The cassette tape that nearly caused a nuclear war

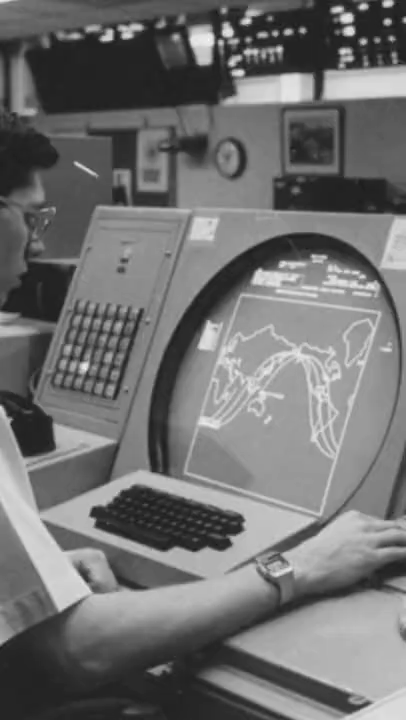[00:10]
where the computer screens showed that the Soviets had launched a nuclear attack from submarines all along the West Coast.